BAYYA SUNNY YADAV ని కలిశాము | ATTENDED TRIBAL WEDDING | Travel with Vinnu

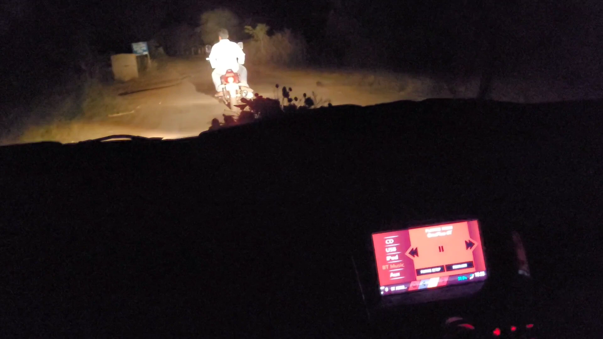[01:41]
అయితే నవీన్ వాళ్ళ ఫ్రెండ్స్ ఆ రూట్ చూపిస్తున్నారు టవర్డ్స్ మట్టవాడ అయితే వెళ్తున్నాం ప్రజెంట్.